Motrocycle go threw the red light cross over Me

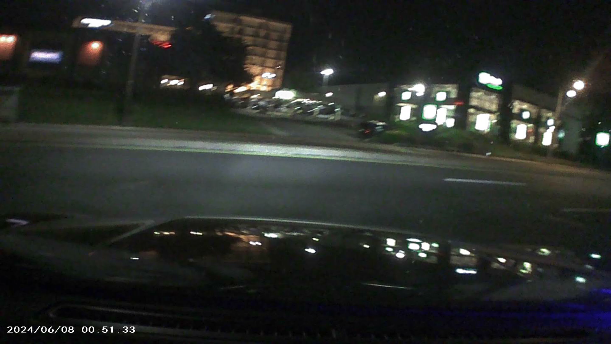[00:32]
Relationship. She destroyed her whole entire relationship. Right there, you can see she's south center, and using the left lane, just her way to the highway. East City Avenue. I don't do that stupid shit. Go ahead, go around.
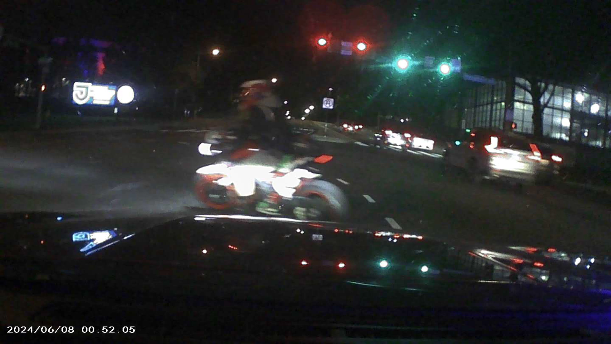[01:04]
Get hit by a car. Dumbass. I thought you were gonna get killed. Don't worry. You're gonna get killed. I see it already.